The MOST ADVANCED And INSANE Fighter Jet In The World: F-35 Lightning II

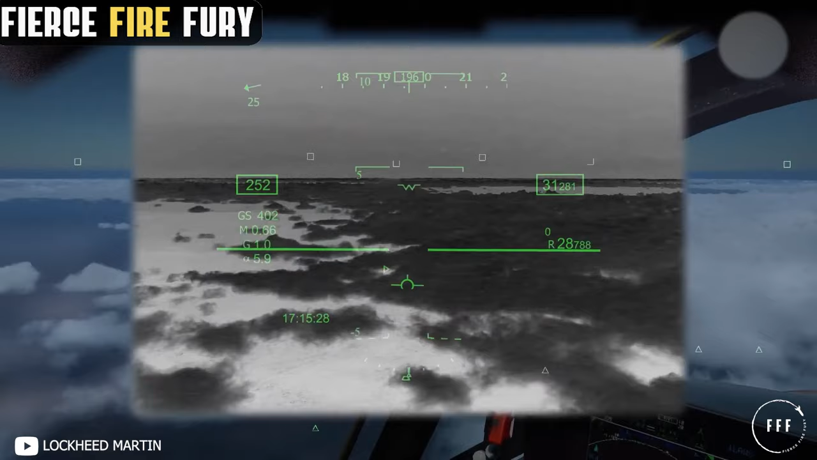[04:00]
Thus, the aviator remains completely aware of everything that happens both inside and outside the aircraft, without having to look down at a monitor.